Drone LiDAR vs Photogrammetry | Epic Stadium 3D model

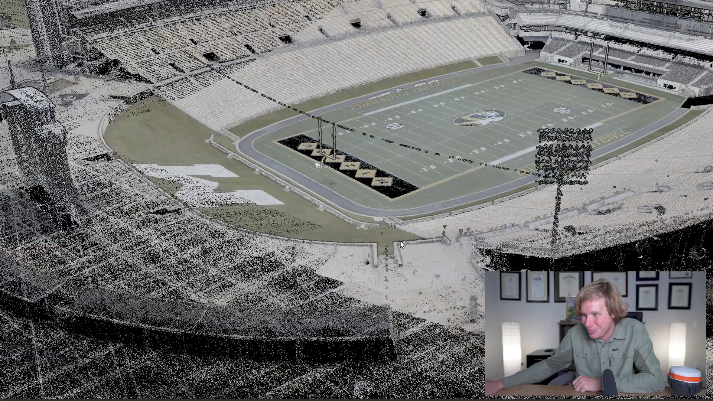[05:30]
It looks really, really, really, really good. You can clearly see the edges of all the structures and the buildings.
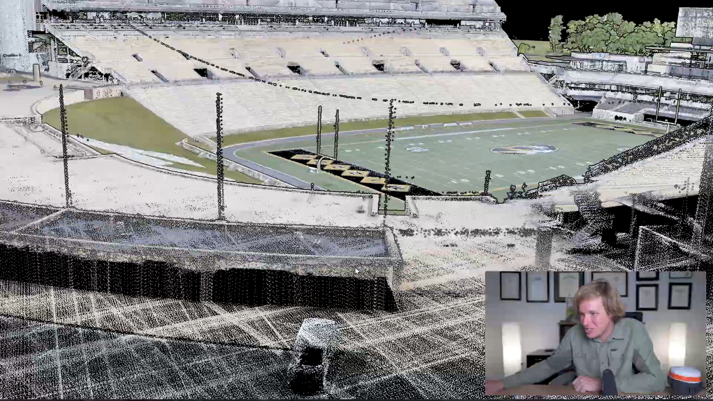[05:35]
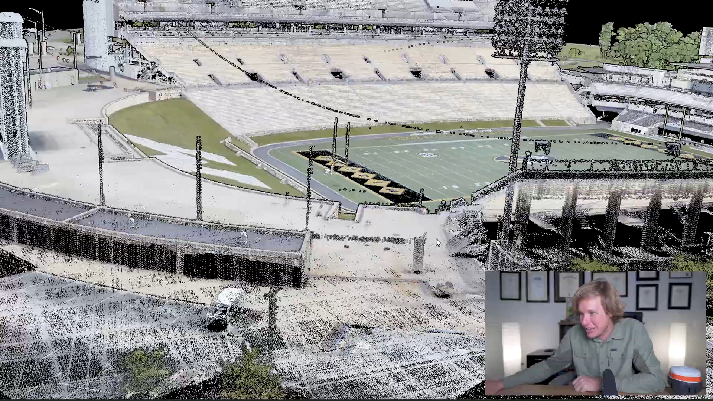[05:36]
And look at the structure right here. Very accurately captured.
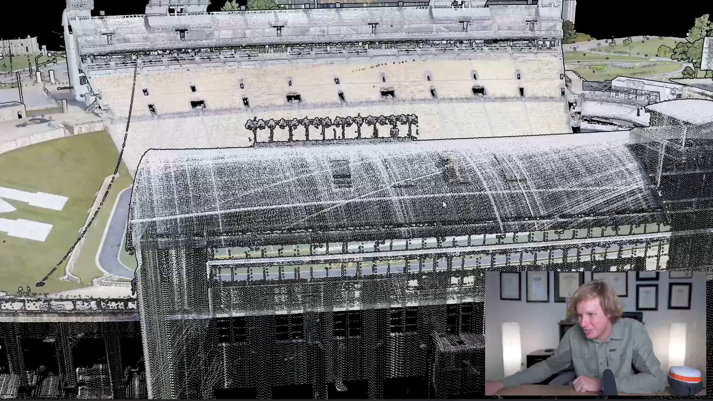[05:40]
We used that MLID with the Reach RS2 to get ground control points to tie all of this data into the local coordinate system.
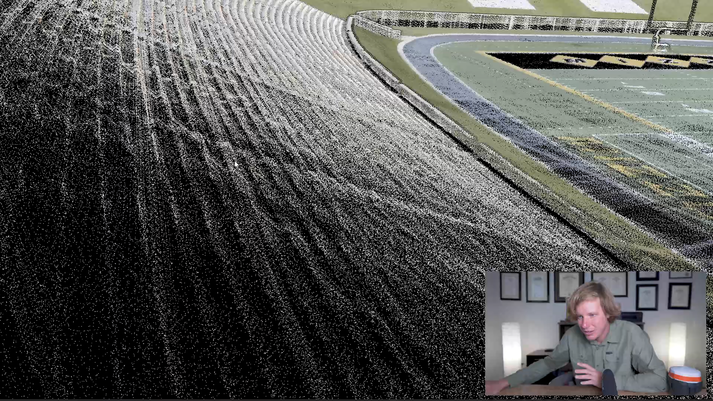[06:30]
I think that looks pretty good.
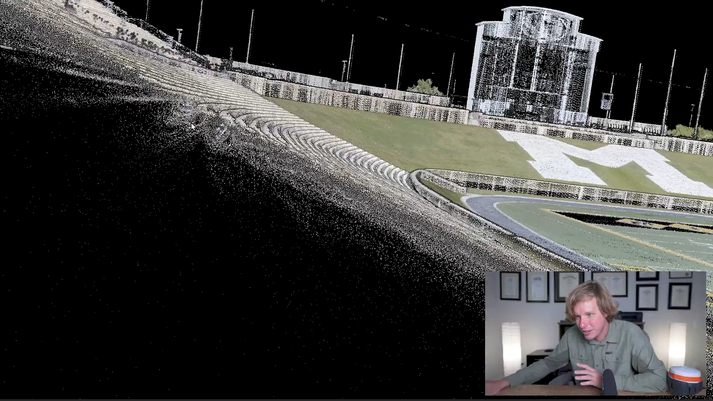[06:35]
That looks really good.
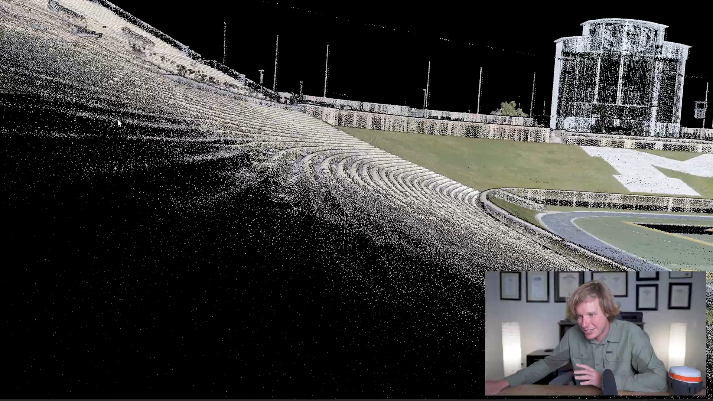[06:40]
Yeah, we're actually able to get data in between those bleachers and capture in between those little areas.
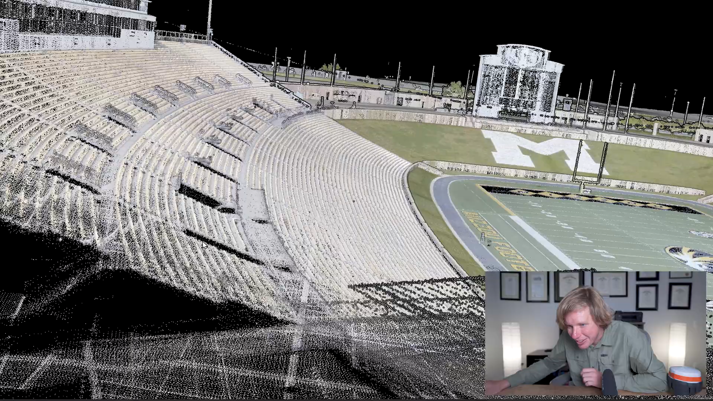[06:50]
Hold on. Wow, that's really cool. I did not expect to see that.
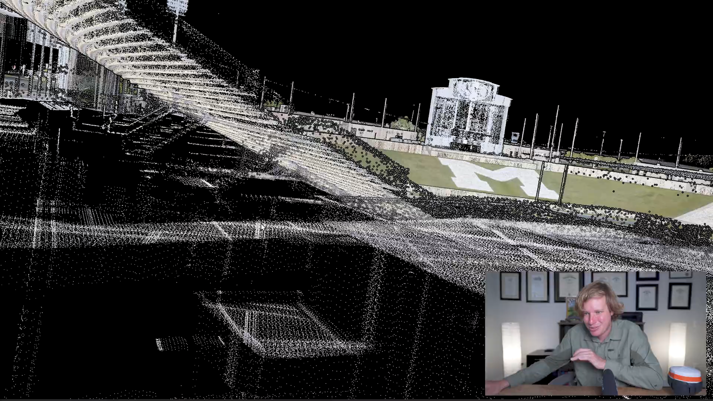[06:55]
But we actually were able to capture some information underneath the bleachers in this concession stand area.
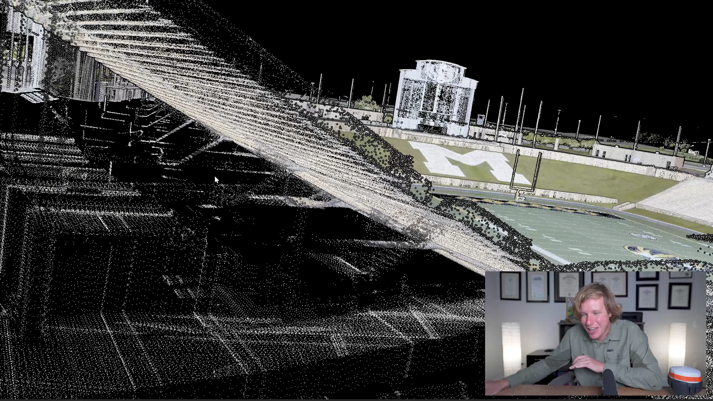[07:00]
Oh, that must have been from the opening. Yeah, that's exactly what it was from the opening from these holes here where the stairs come up.
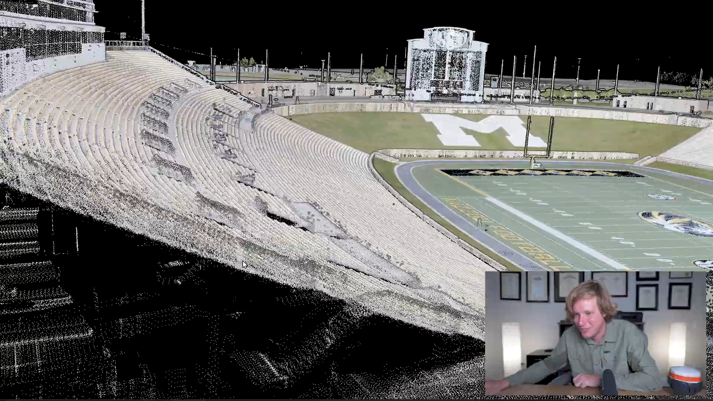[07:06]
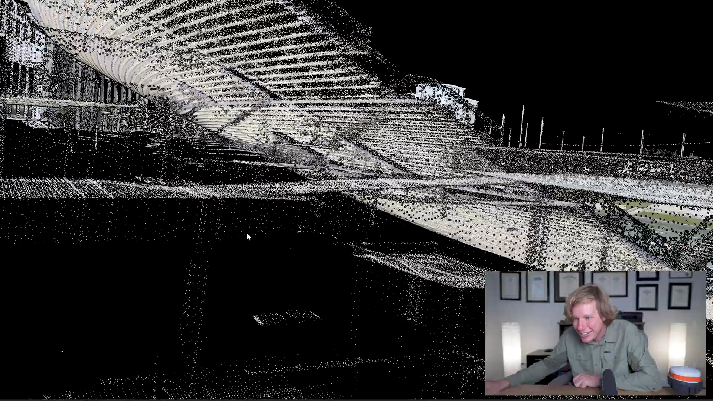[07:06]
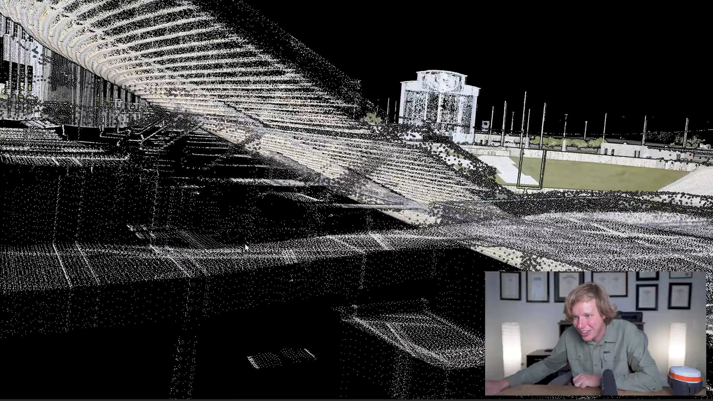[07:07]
Yeah, the lidar came in and captured data.
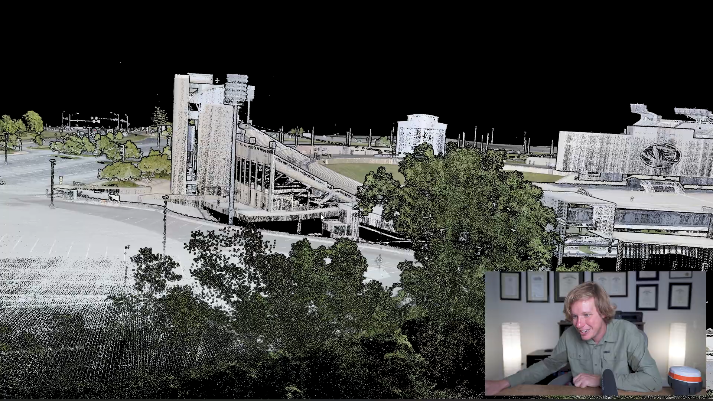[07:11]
Wow, very, very cool. Very cool.
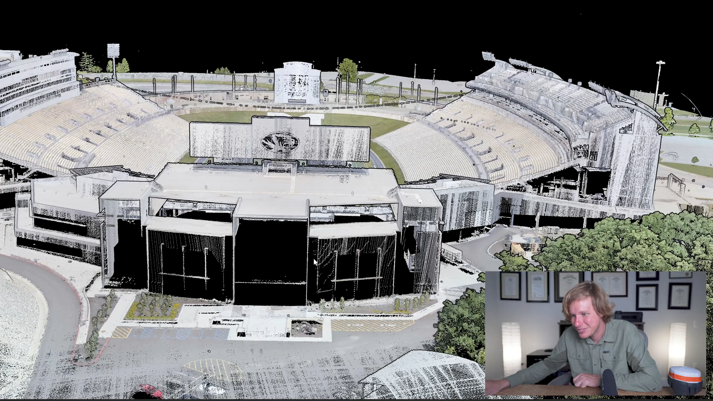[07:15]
You can see here in the backside we didn't get any data right there, so it's all black.
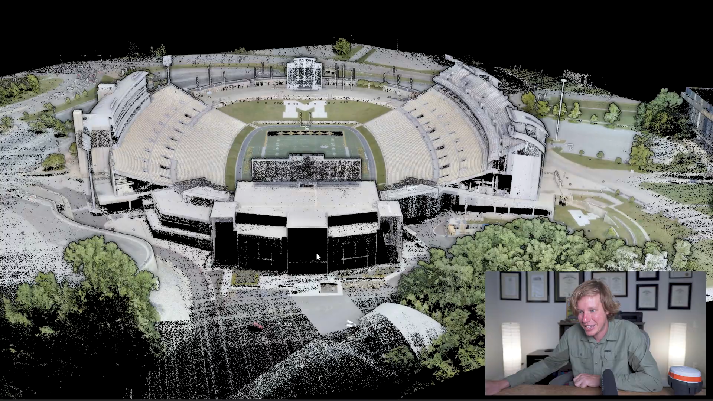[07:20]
Well, that was awesome. That was the lidar data from the stadium.
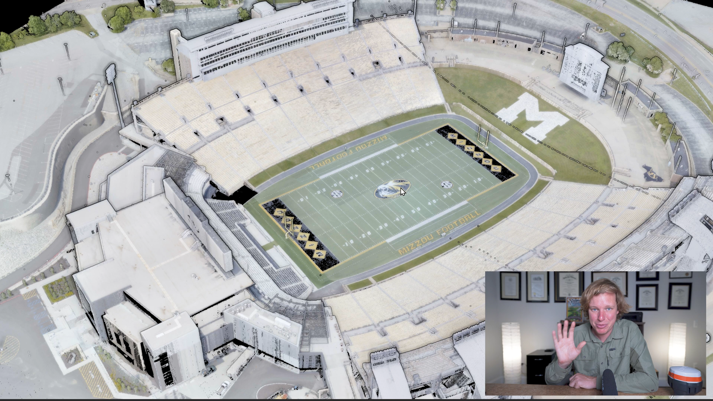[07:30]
Now let's go ahead and pop on over to the photogrammetric data and see what that 3D model looks like.
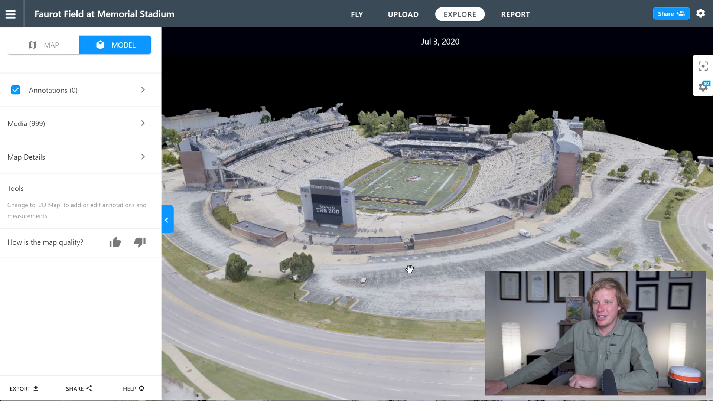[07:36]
So here we have our 3D model from the photogrammetric data.
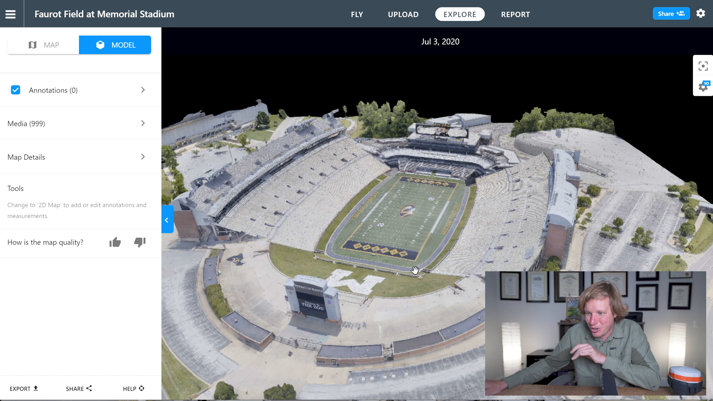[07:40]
So we use a software called Drone Deploy to compute this in the cloud. And it looks really awesome. I mean, look at that. You can actually see all the lettering. It's on the signage. That's very cool.